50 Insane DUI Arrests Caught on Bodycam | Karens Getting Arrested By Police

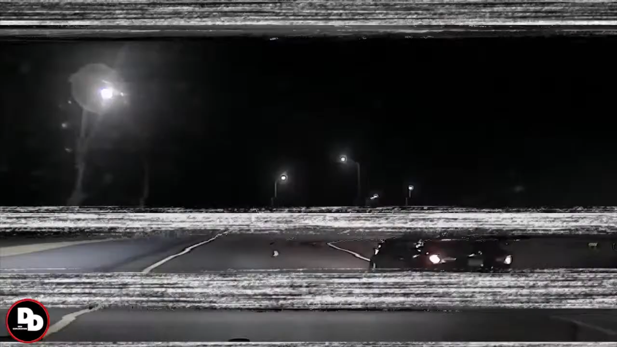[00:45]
A police officer pulled over a speeding car, but as he approached the driver, things became more complicated.
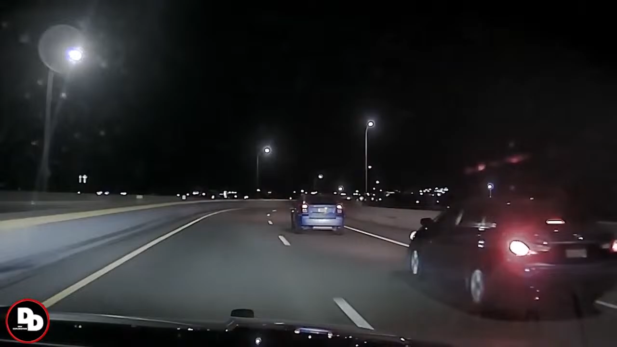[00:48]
A DUI check was promptly conducted.